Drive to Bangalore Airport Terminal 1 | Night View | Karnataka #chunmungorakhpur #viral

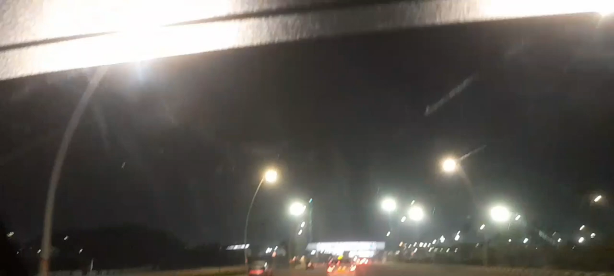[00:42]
This is left Terminal 1 and we have to go to Terminal 2, so we have to go to Terminal 1.
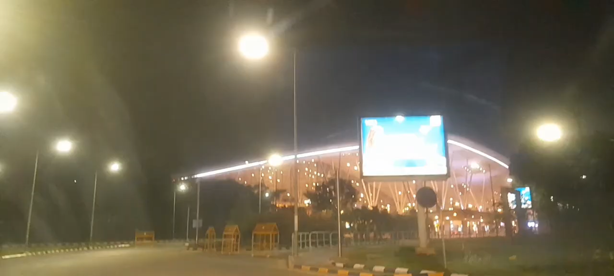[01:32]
This airport is a beautiful building.